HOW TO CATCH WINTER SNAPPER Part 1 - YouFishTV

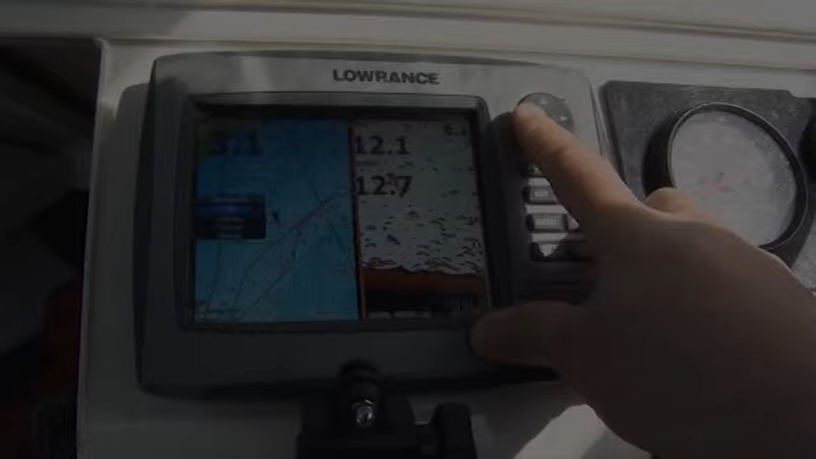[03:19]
Sensitivity down. 60% or something. Oh, look at that. That's a good fish.